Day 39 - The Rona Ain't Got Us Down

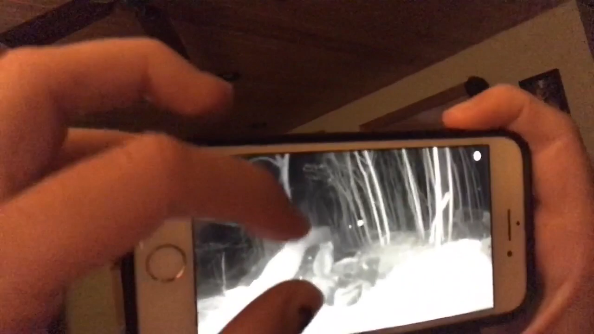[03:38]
There he is. Little fella. It's eating.
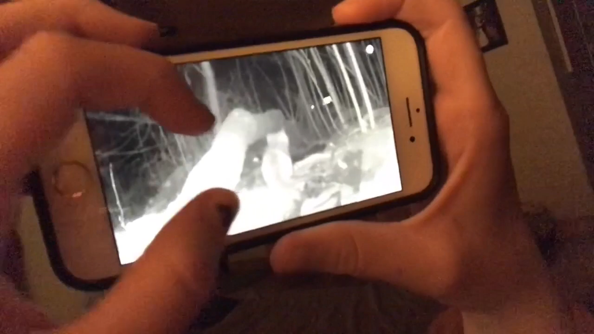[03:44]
Mowing on something. I don't know what that is.